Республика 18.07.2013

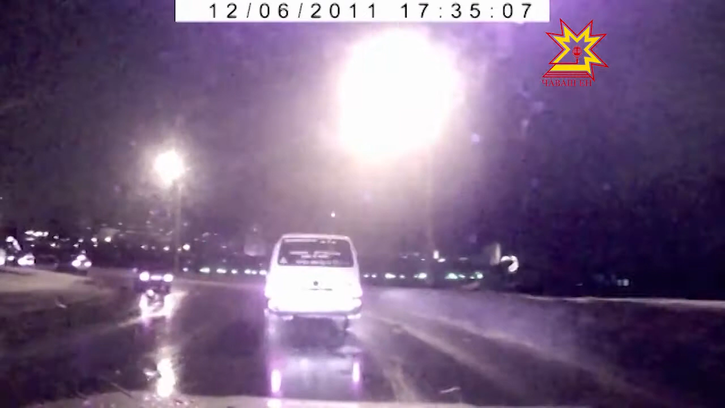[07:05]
По версии следствия, 6 декабря 2011 года находившийся за рулем машины обвиняемый сбил 34-летнюю жительницу Чебоксар. Произошло это на нерегулируемом пешеходном переходе на 30-й автодороге недалеко от транспортного кольца Коммунальной Слободы.
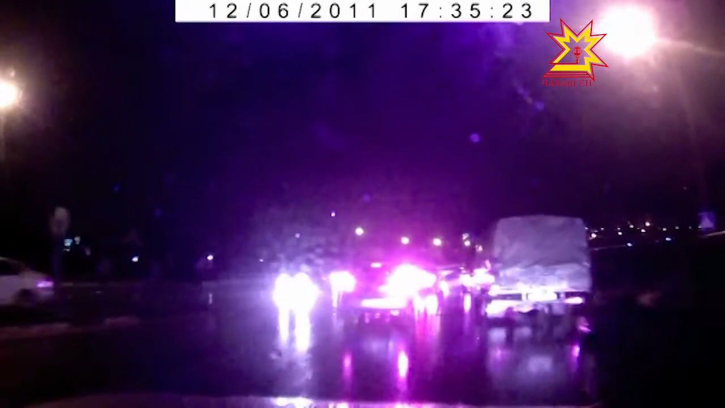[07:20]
Потерпевшая скончалась на месте происшествия из-за серьезных травм. По данным следователя, Андрей Емельянов не учел погодных условий, интенсивность движения на этом участке и не убедился в том, есть ли или нет пешеходов. С места происшествия экс-судья не скрылся.